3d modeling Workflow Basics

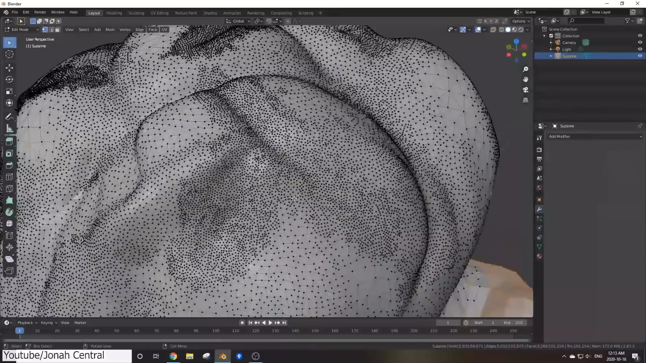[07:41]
Also, it's gonna make your model look a little bit ugly and not organized,